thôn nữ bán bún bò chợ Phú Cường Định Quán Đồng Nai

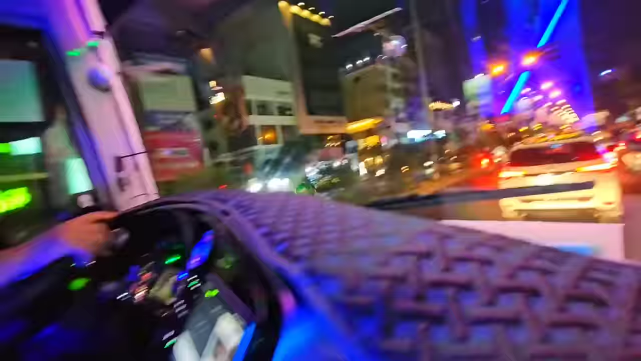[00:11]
Đó. Đường xá đông rồi mọi người.
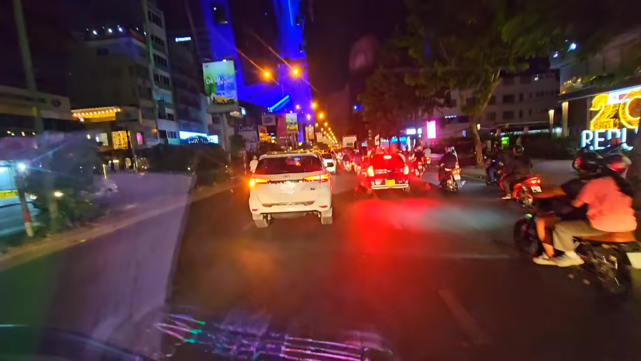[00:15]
Quá trời đông luôn. Không biết đâu mà bao nhiêu dân người ta toàn nước có đổ về Sài Gòn sinh sống. Ôi, đi không được luôn mọi người. Vào đây mỗi lần vào đây là cái chân con đó mọi người, nó mỏi đuối luôn, đập con nhiều quá, nhấp nhả.
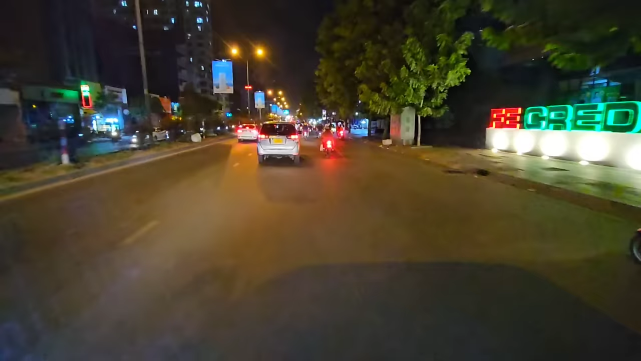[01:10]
Lại vắng lại. Giờ này ta đổ xô về nhà đó mọi người. Người ta đi làm muộn về nhà đó, còn phải đông. Phải đi chơi nữa. Khuya khuya tí nữa là vắng. Quá trời xe Honda luôn mọi người thấy chưa? Ở đây nào qua Caravan.
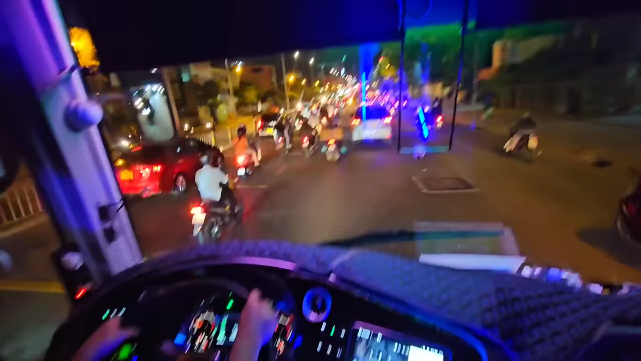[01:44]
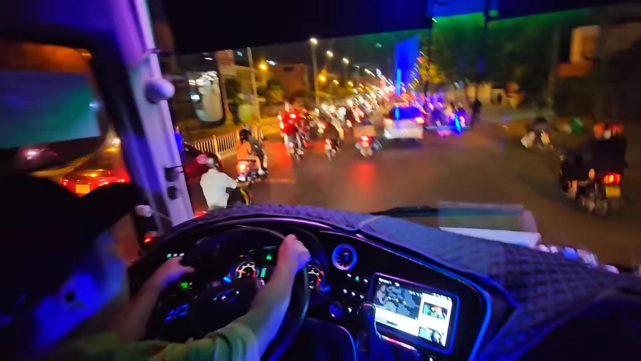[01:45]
Bây giờ mình sẽ đi dưới gầm cầu. Đi dưới gầm cầu nha mọi người. Để gầm cầu mình đi vô cầu Phượng Hoàng Hoa Thám.
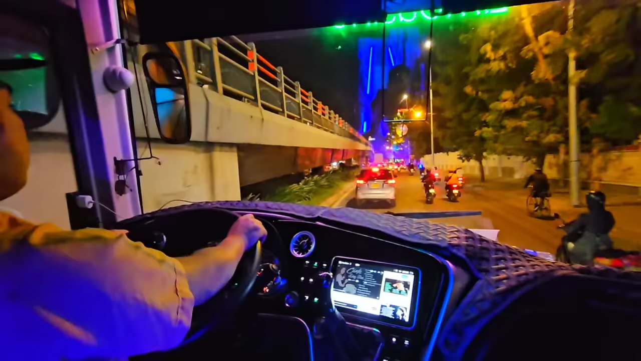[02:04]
Mình sẽ qua Trường Chinh nha mọi người. Bên đây là sân bay mọi người. Tay phải mình là sân bay. Sân bay rộng lắm. Dài là lúc bên kia luôn. Rất mẹ đang xanh rồi.